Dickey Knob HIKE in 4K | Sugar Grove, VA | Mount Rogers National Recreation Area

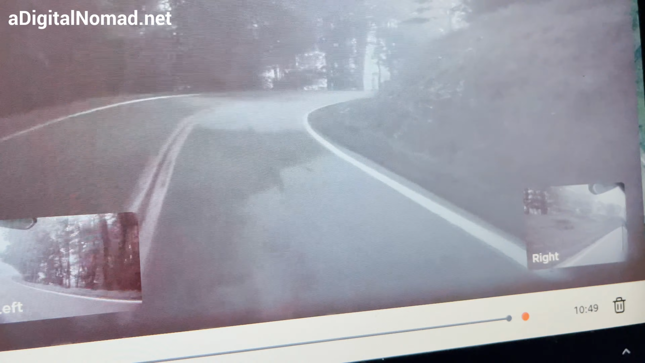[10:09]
This one was right in the road, I think, if I remember.